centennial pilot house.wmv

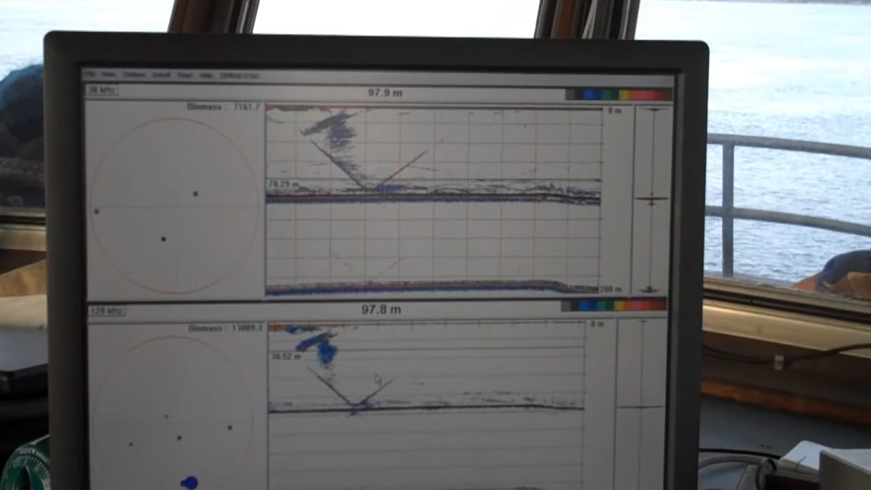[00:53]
You can see on this one, you can actually see the track of the CTD, the cluster of Niskin bottles that we put down. You can see them going down and coming back up on this form of sonar. Yeah, that's cool. Yeah. And it's also recording the total biomass of different size organisms, big ones and small ones, continuously along our track.